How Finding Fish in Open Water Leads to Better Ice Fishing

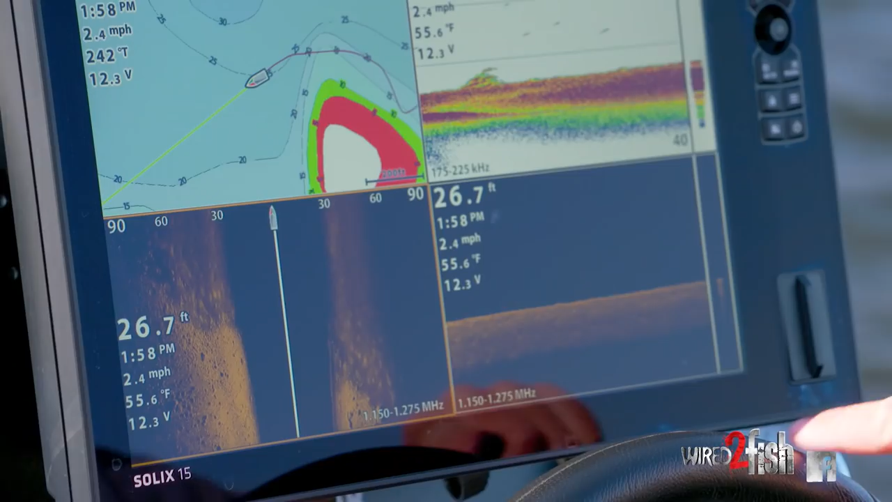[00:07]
On screen: depth 26.7 ft, water 55.6°F, speed 2.4 mph
We're coming up on that period where we're going to transition from open water to ice.
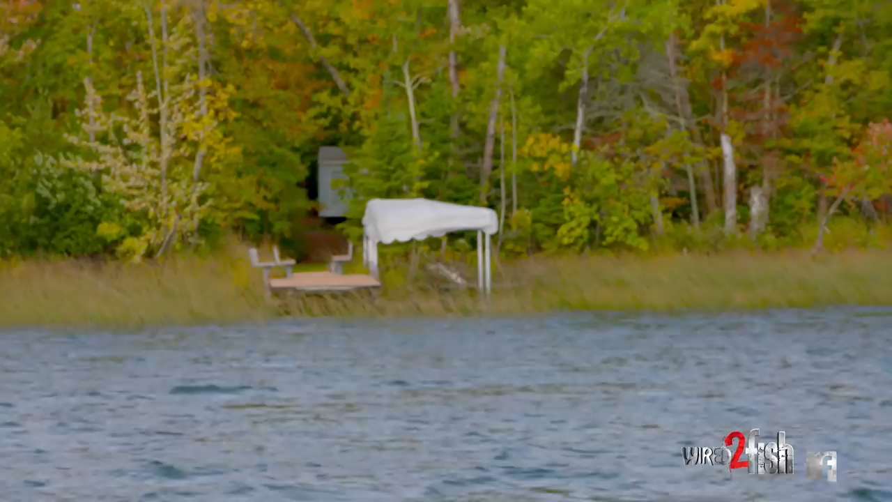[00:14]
And the reason why is, I can scan water a lot quicker out of my
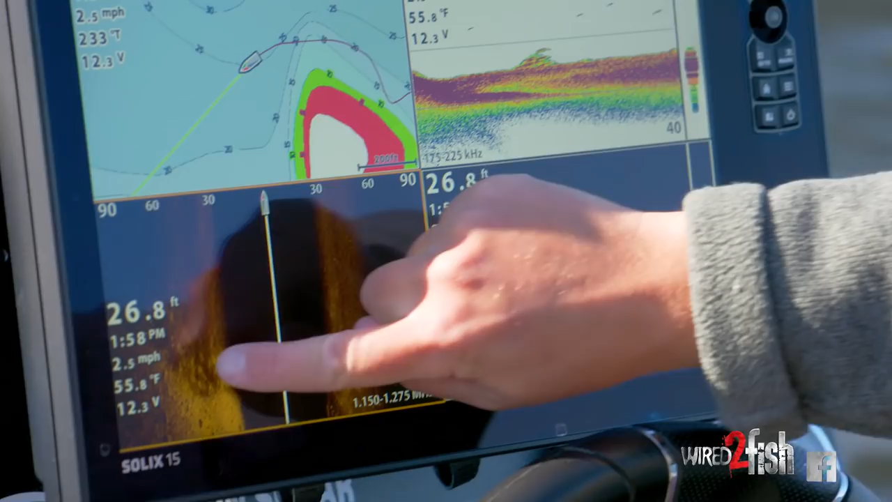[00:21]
On screen: depth 26.8 ft, water 55.8°F, speed 2.5 mph
boat with a good set of electronics than I can on the ice. And the beauty is, via a micro SD,
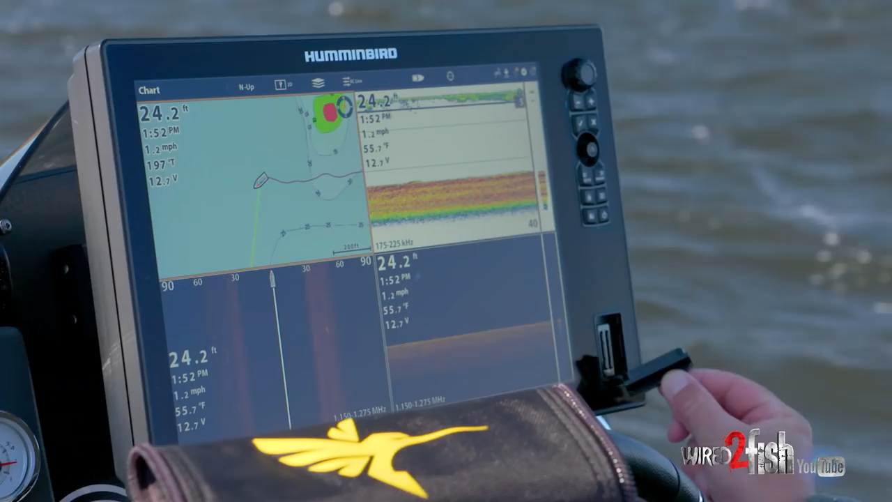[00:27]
On screen: depth 24.2 ft, water 55.7°F, speed 1.2 mph
I can transfer information from this unit to this unit.
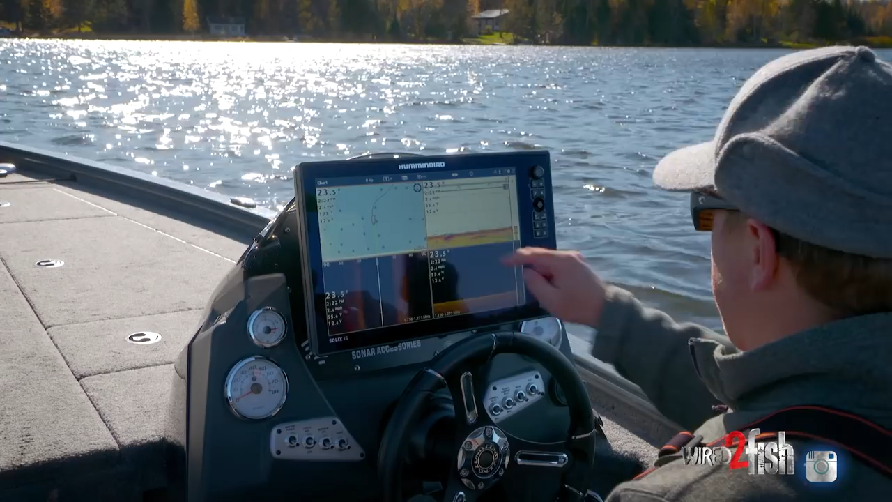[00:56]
So if you take a look at my map here, you'll see this point extension sticking out, but it's real general.
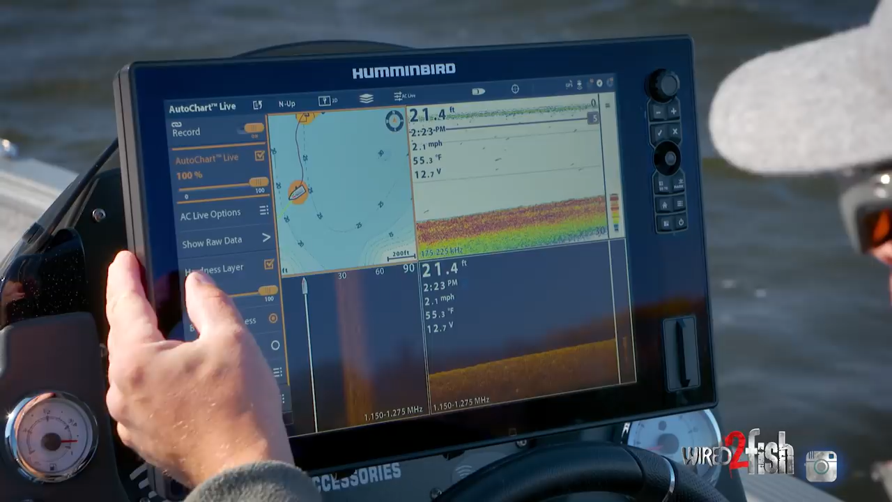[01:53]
On screen: depth 21.4 ft, water 55.3°F, speed 2.1 mph
I'm going to turn this on to record. I want to display AutoChart Live so I'm going to hit that check box. I have my hardness layer already selected there. Bottom hardness is checked and
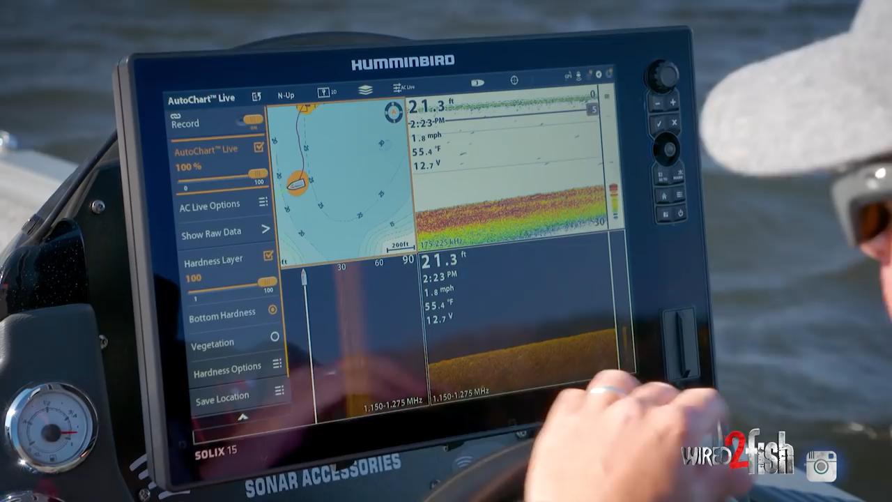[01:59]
On screen: depth 21.3 ft, water 55.4°F, speed 1.8 mph
I'm going to go into hardness options and I want to make sure the color is what I want.
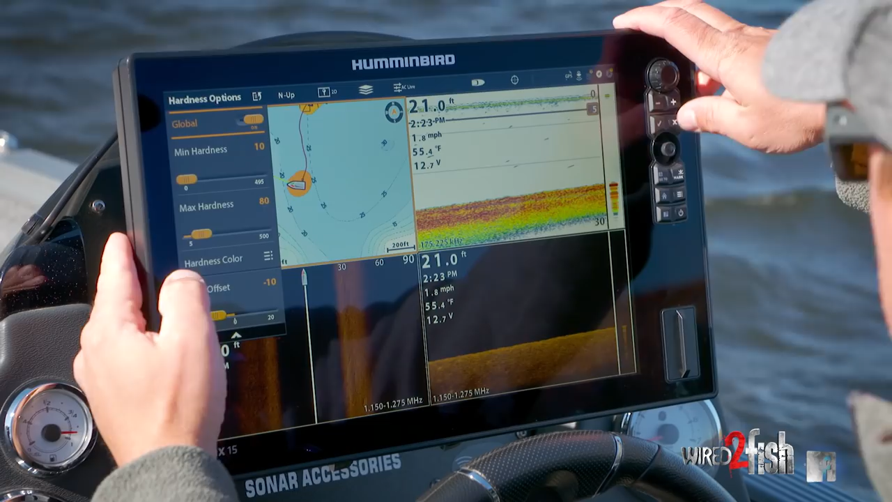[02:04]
On screen: depth 21.0 ft, water 55.4°F, speed 1.8 mph
Okay. It's set to number one. Good enough.
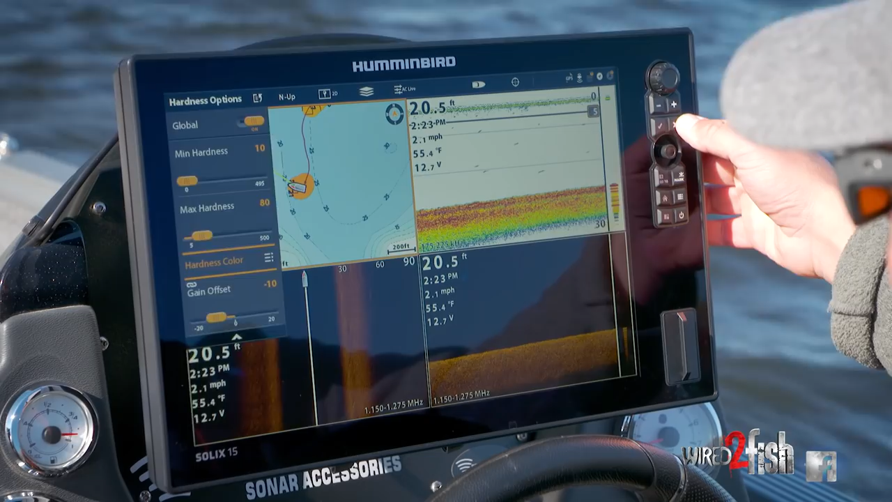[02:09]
On screen: depth 20.5 ft, water 55.4°F, speed 2.1 mph
And now we're going to simply mow the lawn, which is nothing other than just drying transects across this structure at a nice modest speed,
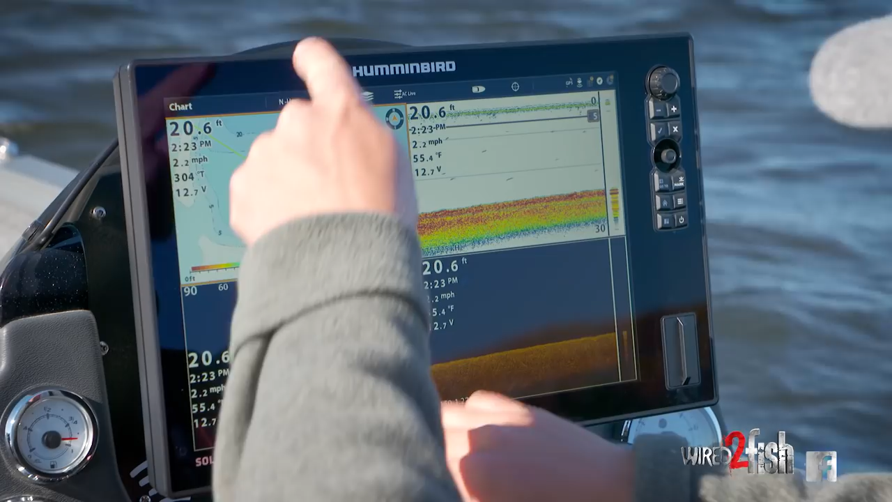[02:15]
On screen: depth 20.6 ft, water 55.4°F, speed 2.2 mph
five miles an hour is a good starting point. And there you go. My map is starting to generate. I'm in a soft bottom area right now and that color is portrayed as that light orange.
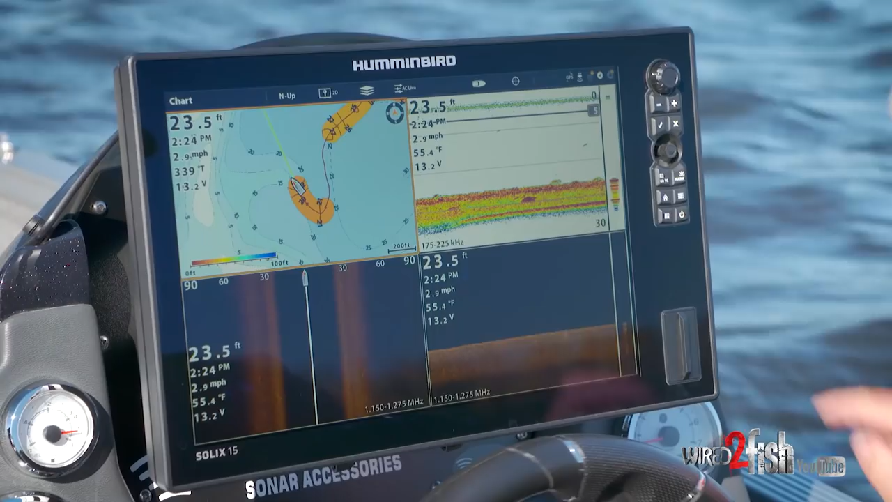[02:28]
On screen: depth 23.5 ft, water 55.4°F, speed 2.9 mph
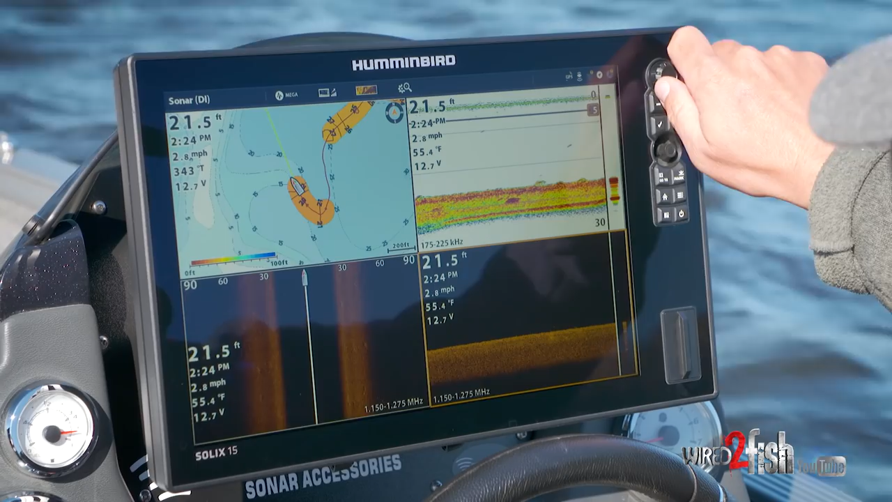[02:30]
On screen: depth 21.5 ft, water 55.4°F, speed 2.8 mph
So right here I can see I have bottom hugging fish over the soft basin area.
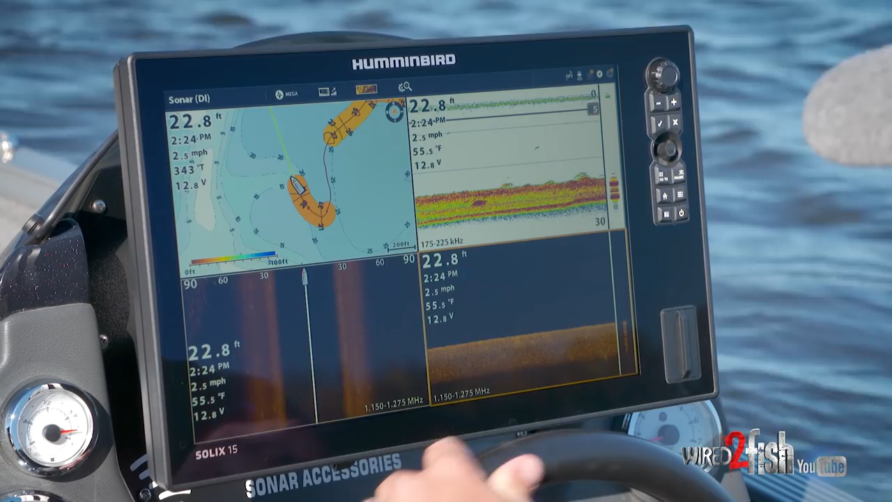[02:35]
On screen: depth 22.8 ft, water 55.5°F, speed 2.5 mph
And these are the fish I'm going to be targeting first ice just off that existing point. So we're going to go ahead and
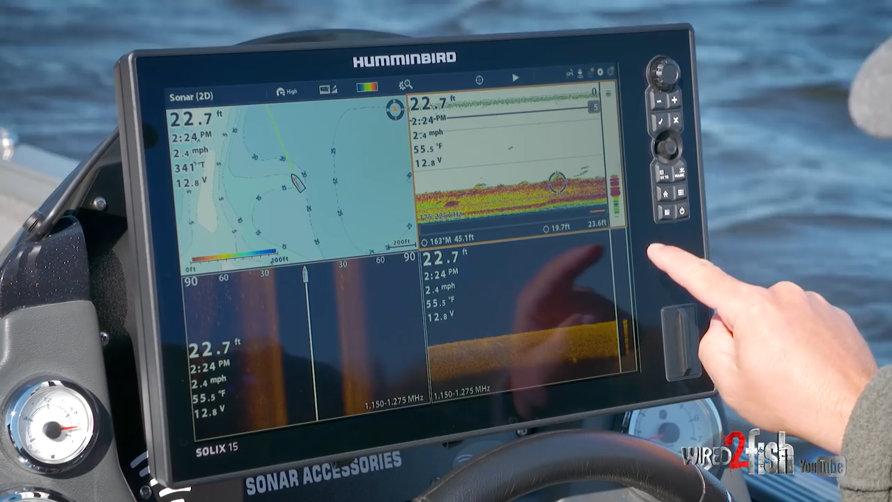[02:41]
On screen: depth 22.7 ft, water 55.5°F, speed 2.4 mph
drop a waypoint on those fish and that's as simple as touching the screen with the Solix
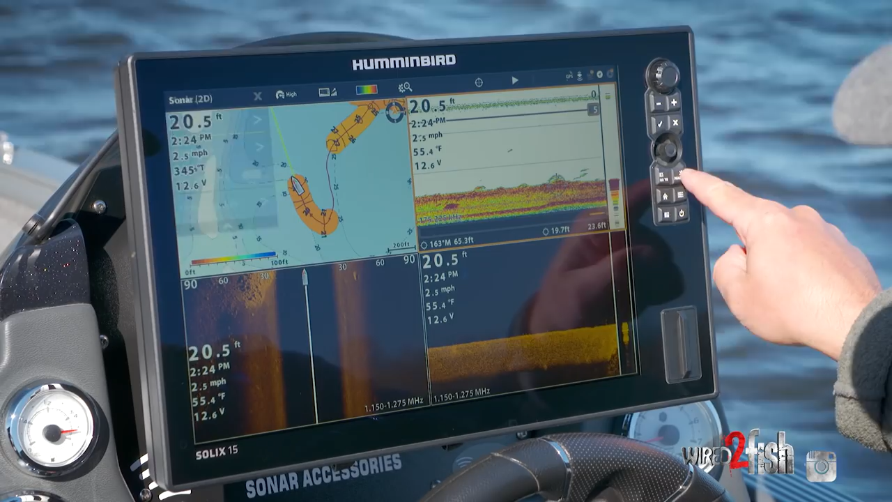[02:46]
On screen: depth 20.5 ft, water 55.4°F, speed 2.5 mph
and dropping a waypoint. Look at the rocks there.
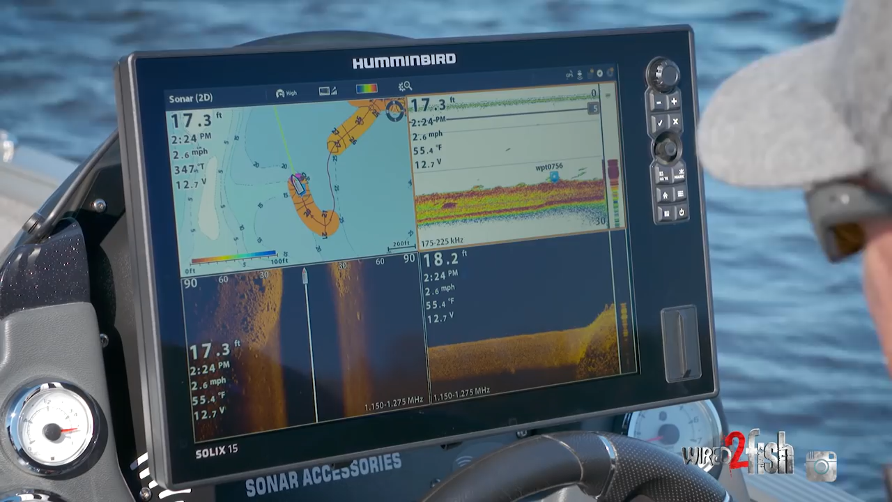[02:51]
On screen: water 55.4°F, speed 2.6 mph
Part of the reason this spot is so good, down imaging shows me several fish there as we're coming onto this rock pile. Look at that transition zone from hard to soft.